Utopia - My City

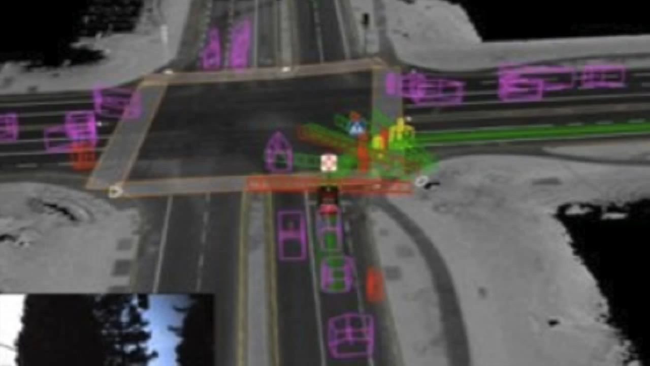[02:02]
When cars are being driven individually, the central system will use sonar and radar to map its surroundings and make calculated decisions while driving.